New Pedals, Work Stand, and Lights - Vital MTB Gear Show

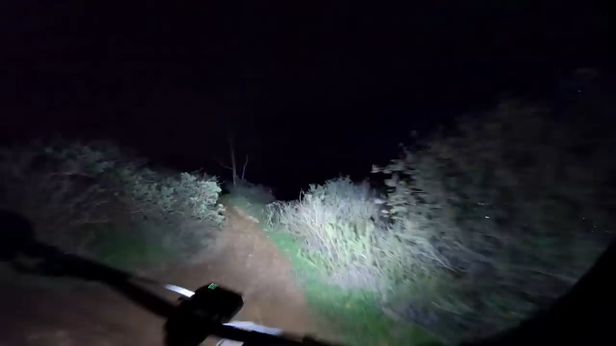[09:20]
The Trail Evo provides bright, crisp and even light across a massive field of view. We've never been able to look so far ahead through corners while riding at night, and the rock-solid bar mount erased any chance of the light bouncing or shaking through rough terrain.